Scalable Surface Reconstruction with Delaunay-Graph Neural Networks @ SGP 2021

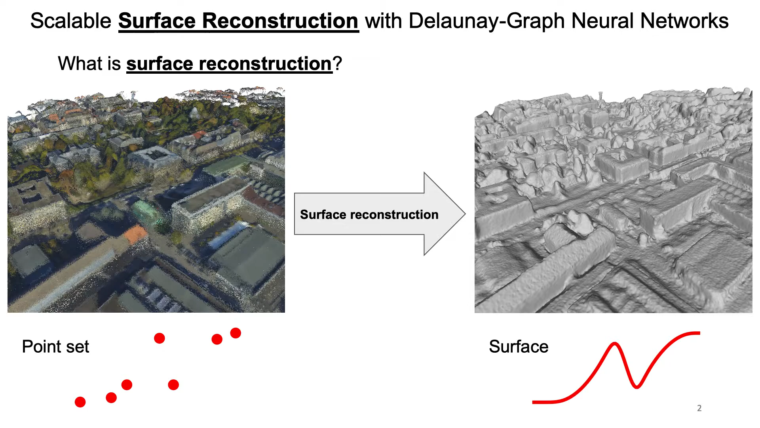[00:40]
which scales to large scenes such as the one shown here, thanks to the use of a memory-efficient Delauny graph neural network. Before explaining the method in detail, a brief summary of previous work addressing the problem of surface reconstruction.
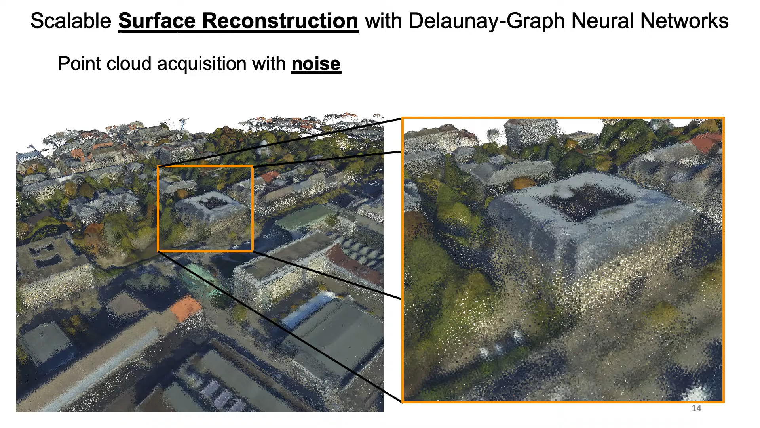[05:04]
Now zooming in on the point cloud from the beginning we can see that a real point acquisition is often contaminated with defects such as noise and outliers.